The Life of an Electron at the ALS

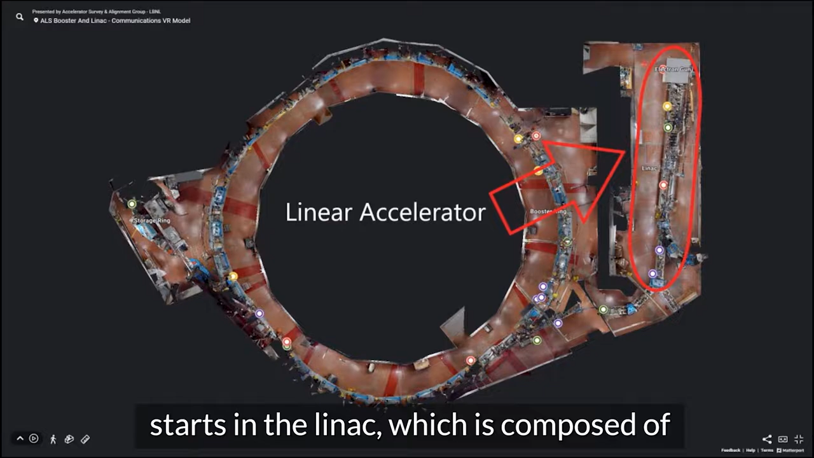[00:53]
which is composed of three major parts, the electron gun, the buncher, and the linear accelerator.